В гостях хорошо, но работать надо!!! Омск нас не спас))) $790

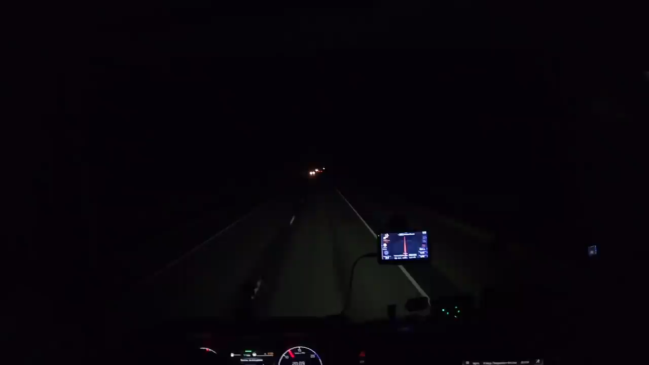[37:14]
Вот мы уже все больше и больше начинаем в потемках ездить. Что-то у нас здесь впереди случилось. Какое-то ДТП по рации предупредили. Мигалки. Что-то у нас здесь произошло.